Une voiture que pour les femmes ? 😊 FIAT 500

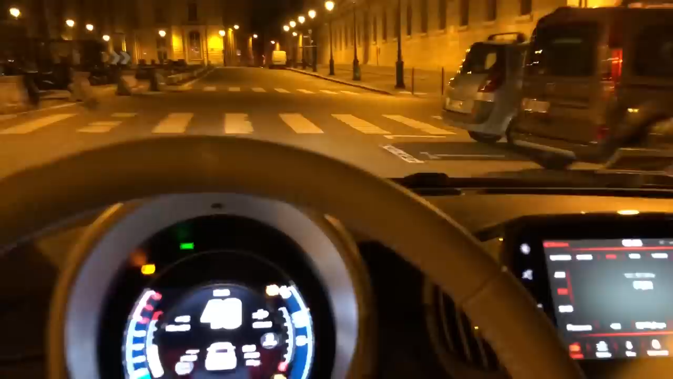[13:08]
Là, il y a de la lumière, on est bien, on ne gêne personne. Je pense que c'est cool, ici.
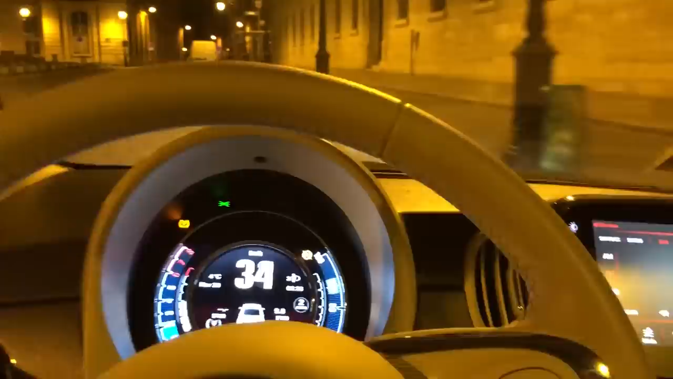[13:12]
Alors. Je regarde juste un peu à droite à gauche. C'est joli.